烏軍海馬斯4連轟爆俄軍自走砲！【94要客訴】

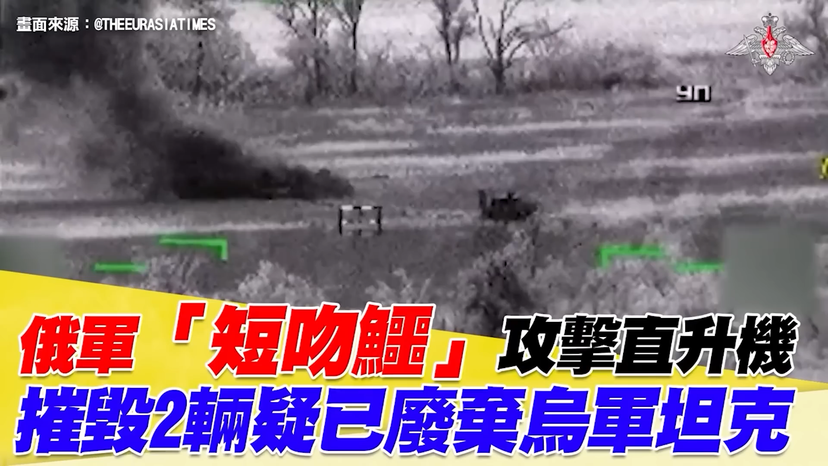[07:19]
Давай, давай, второй, который. Пуск. Пуск. Вон он стреляет.
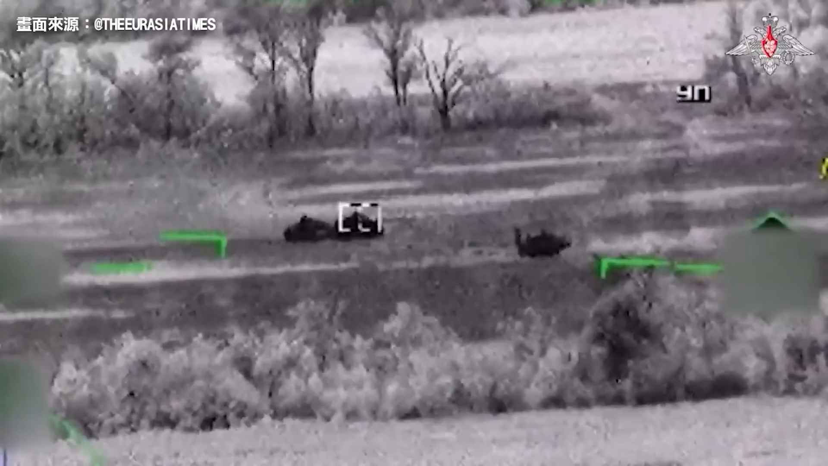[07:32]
Потом еще одну во второй. Да-да-да. Сразу? Да-да-да-да-да.